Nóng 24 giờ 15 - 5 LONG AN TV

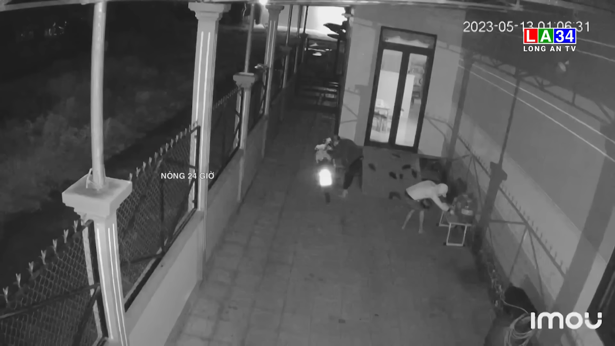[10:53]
Sau khi mở cổng trước, hai đối tượng trùm kính đã đi vào bên trong ngôi nhà. Các đối tượng đã bẻ khóa cổ và dắt trộm một chiếc xe máy. Trước khi rời khỏi, đối tượng còn lấy cả đôi dép của chủ nhà.